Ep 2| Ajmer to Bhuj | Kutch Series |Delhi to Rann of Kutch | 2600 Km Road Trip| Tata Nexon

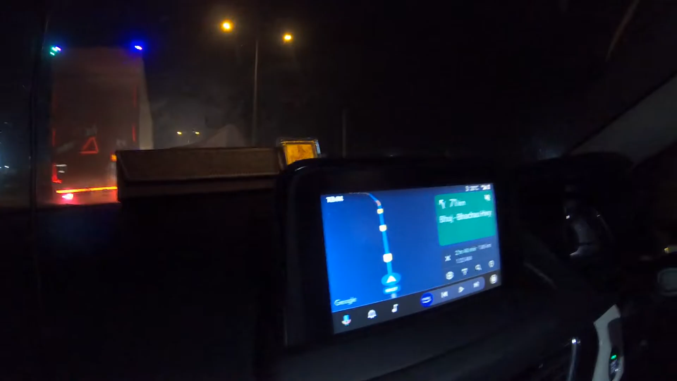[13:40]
हे गाइस, तो फाइनली हम लोग अभी दिशा से बचाव पहुँच गए,
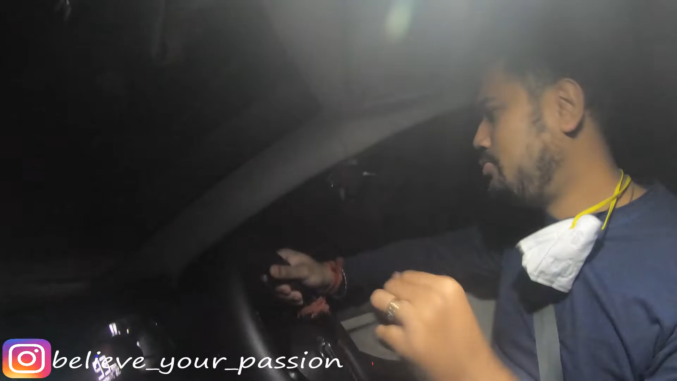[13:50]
और बचाओ से अभी जो रास्ता पूरा है भूज तक, हाँ मतलब ये पूरा 6 लेन है और बहुत ही बढ़िया रोड है। तो यही क्वालिटी उस रोड में भी होना चाहिए था। तो अभी देखिए आगे मेरे, बहुत ही शानदार रोड विथ लाइट्स प्रॉपर। तो अभी मज़ा आ रहा है ड्राइव करने में उस टाइम।
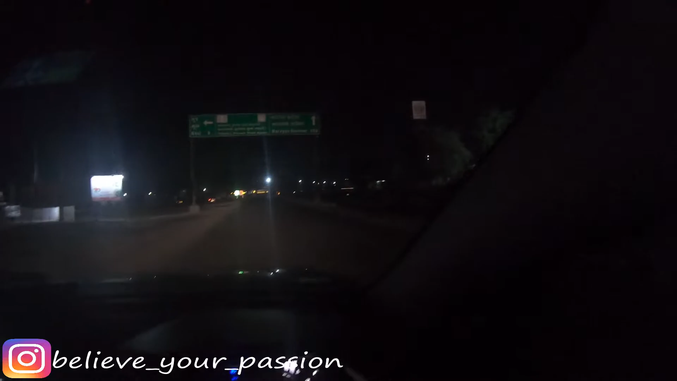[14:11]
तो गाइस हमने एंटर कर लिया है भूज, और ये भूज का मेन सिटी है।
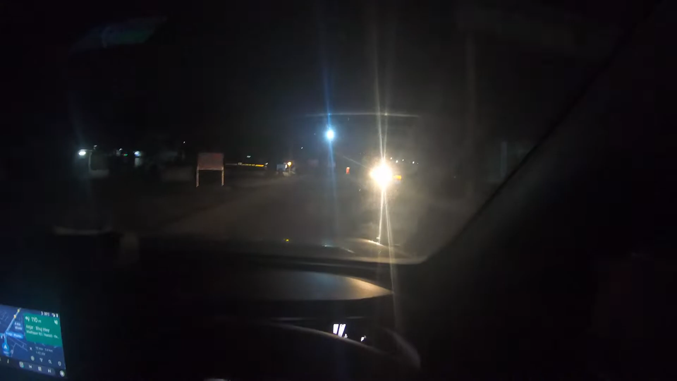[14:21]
तो यहाँ से अगर हम लेफ्ट लेंगे तो हम भूज जाएंगे, और सीधा जाएंगे तो हम नारायण सरोवर लखपत उस साइड में चले जाएंगे।